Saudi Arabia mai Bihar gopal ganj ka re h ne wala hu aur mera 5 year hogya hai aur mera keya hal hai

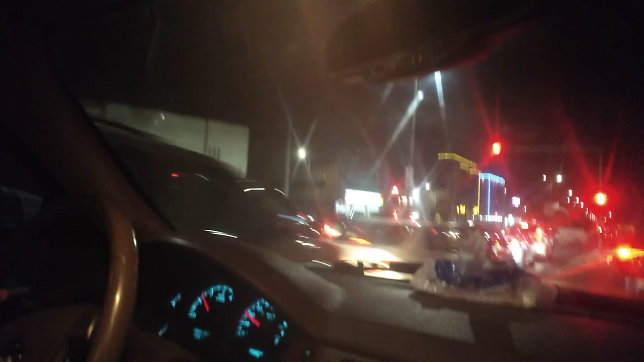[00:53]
जिवात है तो राइट जा रहे हैं अभी और राइट में तो सिगनल तुमको लगाना चाहिए था ना
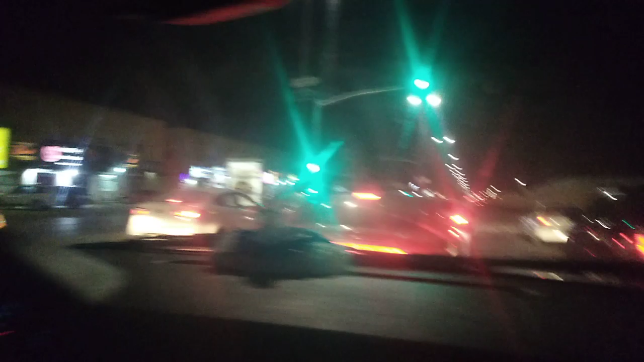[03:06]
अब निकलना है ना तो जैसे पहले रेट था अभी ग्रीन हो गया तो अब आप निकल रहे हो है कि आपका नाम क्या है कुछ बता सकते हैं रुस्तम खान नामें कहां के रहने वाले ह